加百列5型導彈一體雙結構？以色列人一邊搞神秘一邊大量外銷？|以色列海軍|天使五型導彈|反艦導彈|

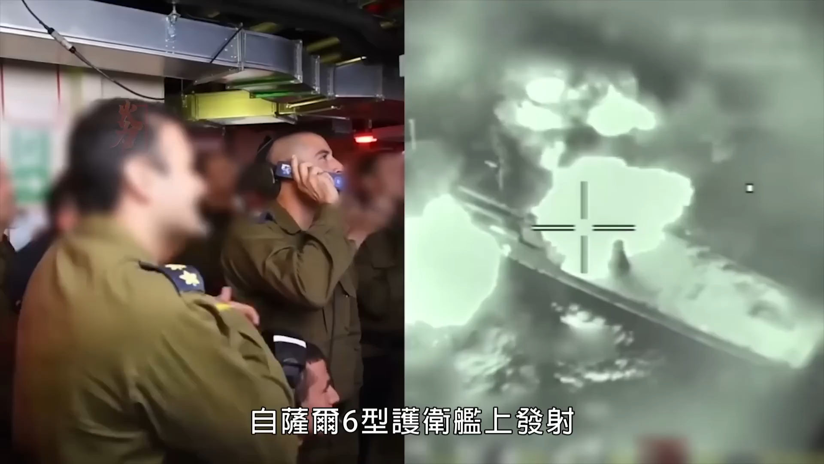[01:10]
自萨尔6型护卫舰上发射成功摧毁了一艘目标靶船证
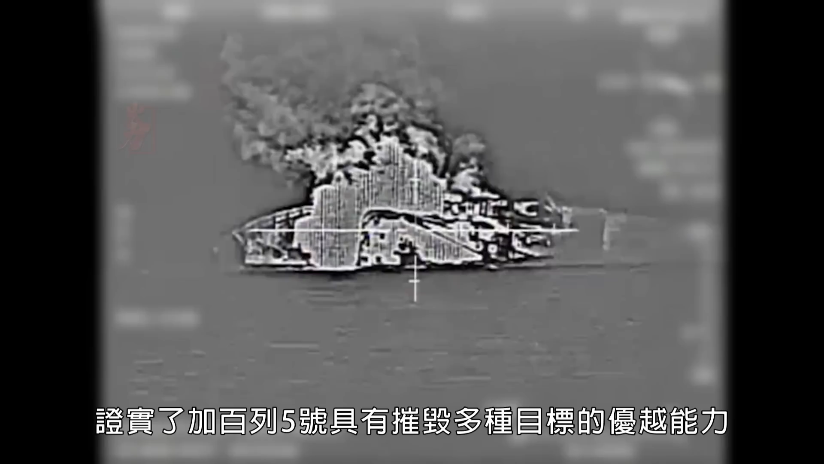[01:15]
实了加百列5号具有摧毁多种目标的优越能力能够在多种海空条件
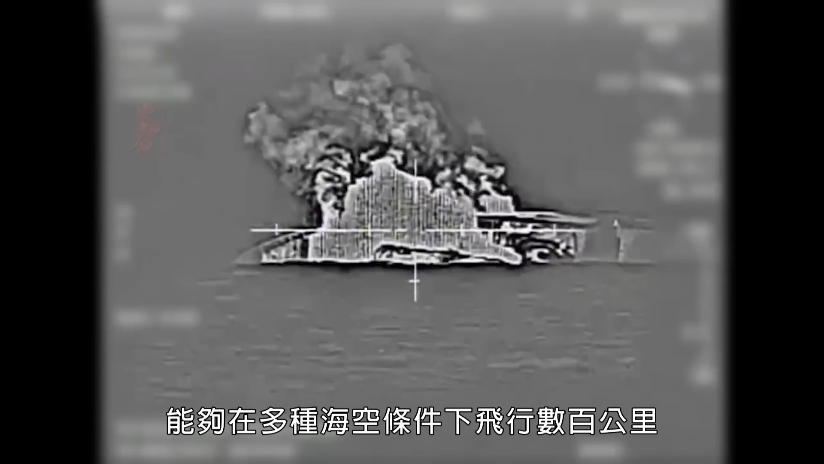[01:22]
下飞行数百公里可有效防
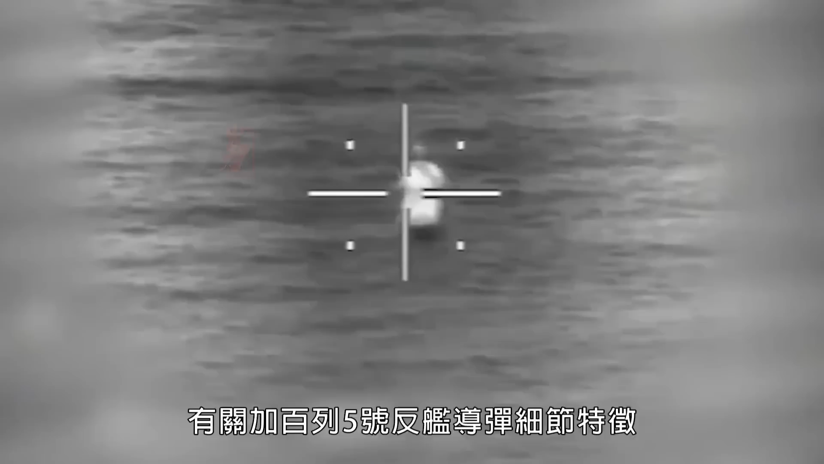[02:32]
加百列5号是一种亚音速的反舰导弹安装了有缘雷达导引头具有先进
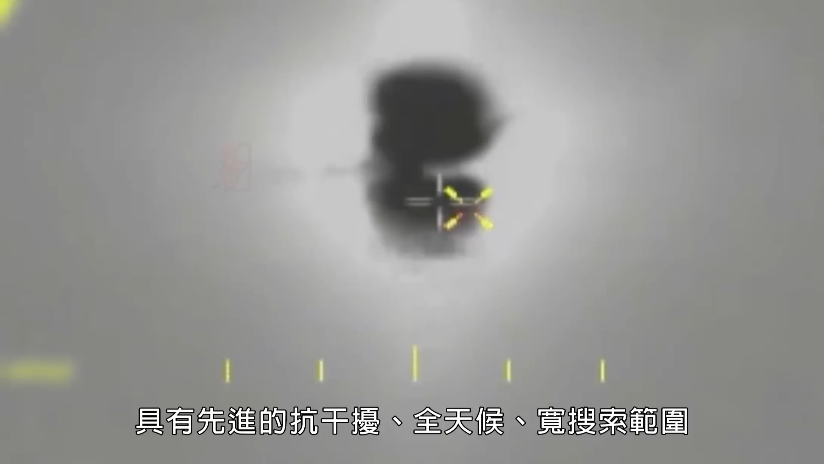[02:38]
的抗干扰全天候宽搜索范围以及良好的搜索识别目标能力改型导弹全长5.
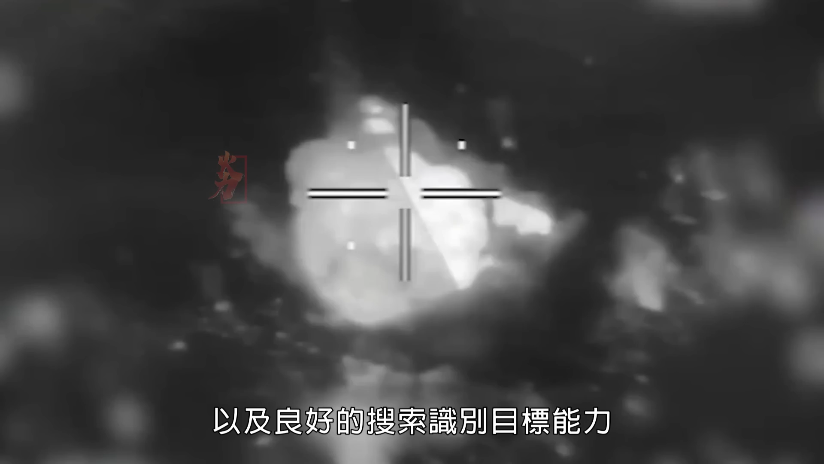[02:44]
5米重1.25吨尾部安装有固体火箭助推器加上采用涡轮喷气发动